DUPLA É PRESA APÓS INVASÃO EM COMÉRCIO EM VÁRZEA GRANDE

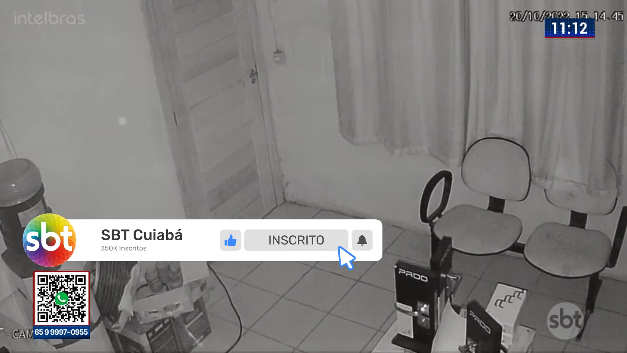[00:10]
Circuito de segurança de um estabelecimento comercial, uma loja de materiais para construção. O criminoso entrou pelo telhado e teve acesso ao escritório administrativo da loja.
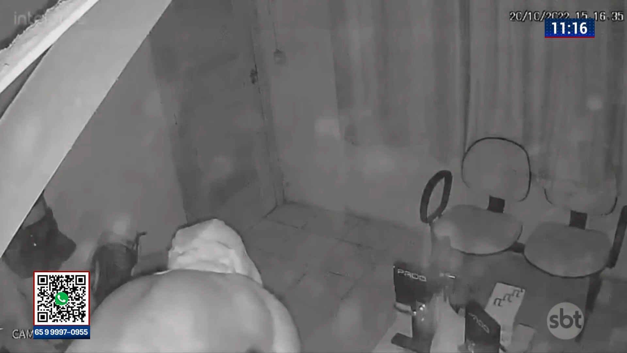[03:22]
Agradeço a gentileza da doutora Eliane Fernandes em conversar com os nossos telespectadores sobre estes dois casos importantes que foram resolvidos, solucionados, lá na cidade de Varzé Grande. É muita cara de pau, é muita ousadia dos criminosos.
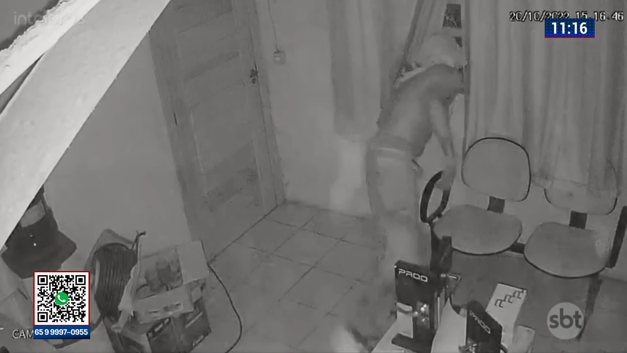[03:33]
E aí eu imagino o desespero do empresário que chega para trabalhar durante a manhã e é surpreendido com o estabelecimento danificado,
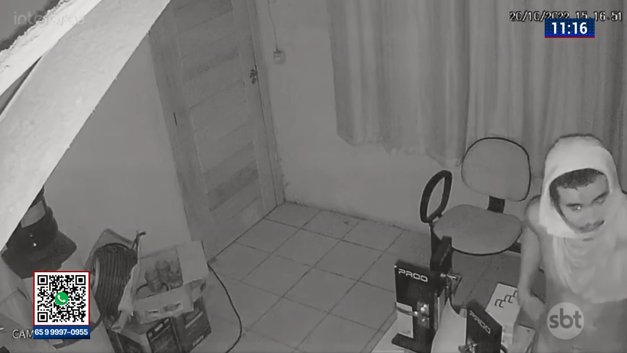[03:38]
revirado. E é no mínimo desesperador. Desesperador.